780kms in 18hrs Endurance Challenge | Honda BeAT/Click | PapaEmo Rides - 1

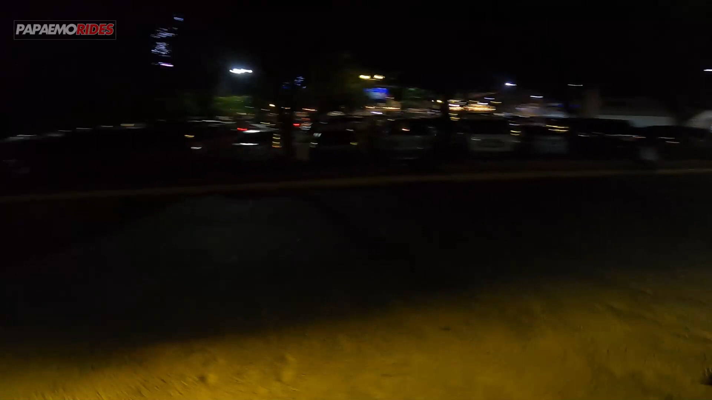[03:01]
Ayan, so nandito na kami paring John Ray guys sa Robinson's Novaliches.
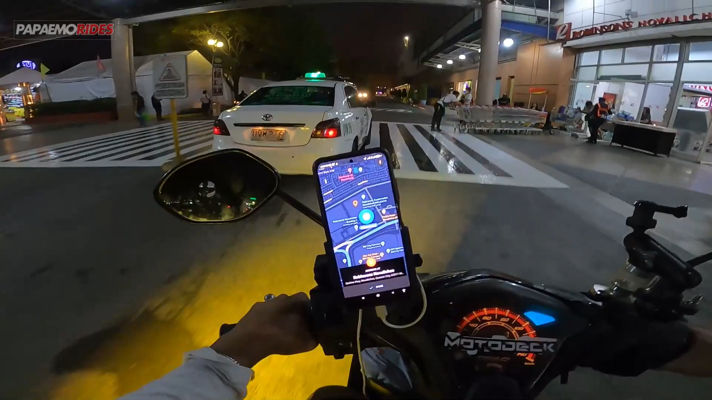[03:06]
Time check natin ay 6:36, ayun. Tapos may nakita mo mga ilaw-ilaw?
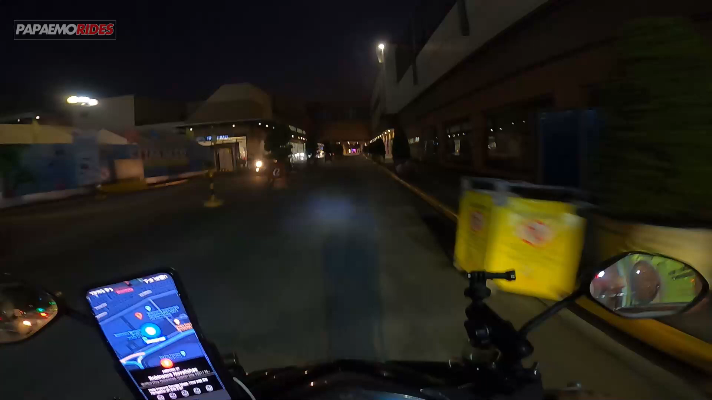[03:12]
May nakita mo mga ilaw-ilaw? Saan?
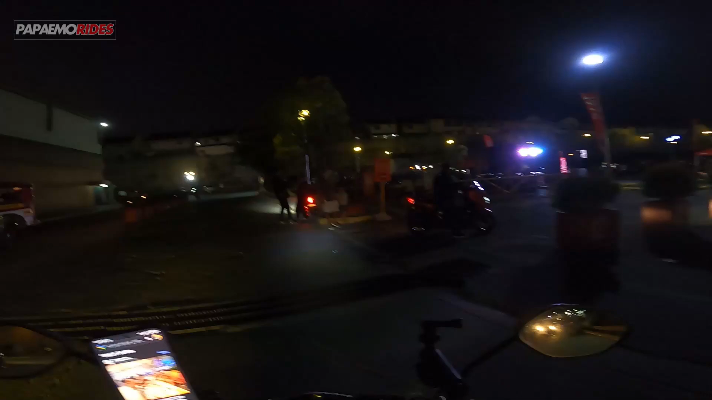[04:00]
Saan ang entrance? Sir, saan po yung entrance?
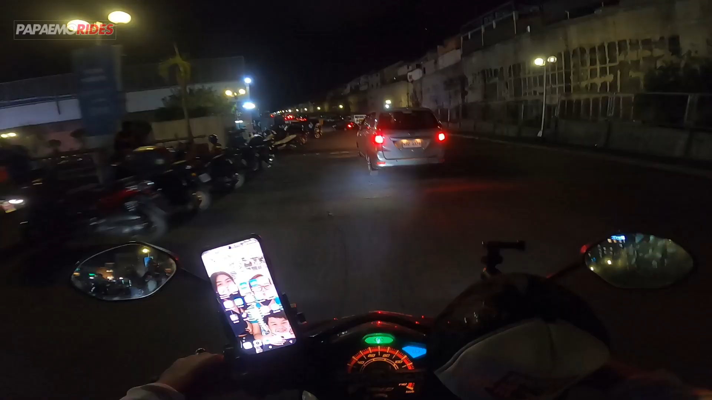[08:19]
Ngayon, papasok na kami sa grid para magpa-PRI.